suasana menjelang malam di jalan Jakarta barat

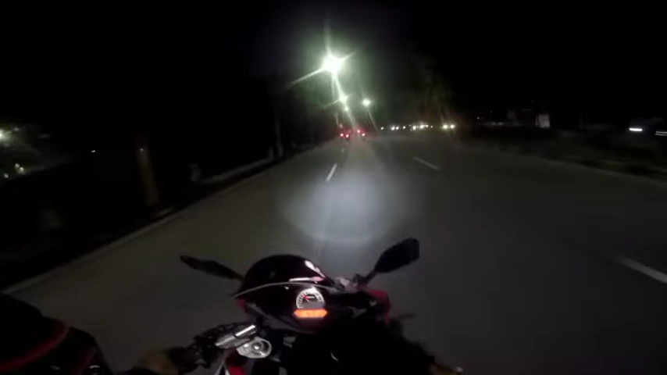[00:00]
angkotnya wis mengisi dik sepanjang jalan iki isine surganya para laki hidung belang.
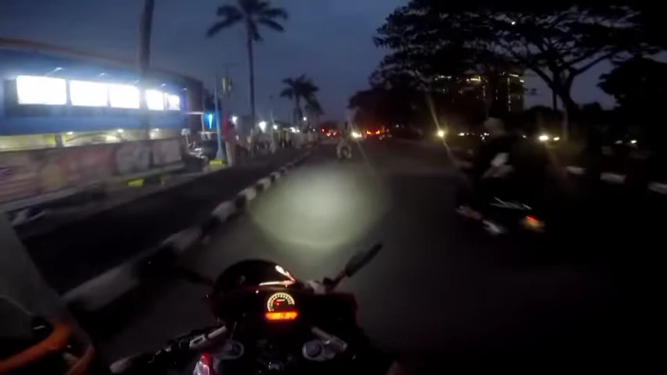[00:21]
suasana jalan-jalan di Denmark itu kalau menjelang malam kayak apa ya, coy. Kayak ngopo bentuknya. Kayak ngopo kondisine. Ayo ikuti terus. Aduh, lampu merah, coy. Kita taati peraturan, coy.